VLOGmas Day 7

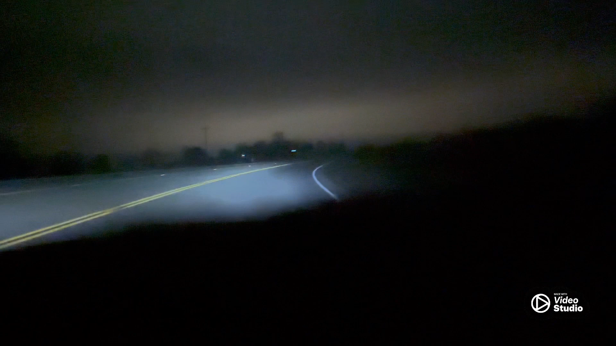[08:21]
so this is the road oh man look at it actually looks pretty lit up because of my headlights obviously i have the headlights all y'all don't like the led headlights but that's okay anyways guys this is my route to work again just want to say be good be happy be prosperous be blessed man actually driving with the camera on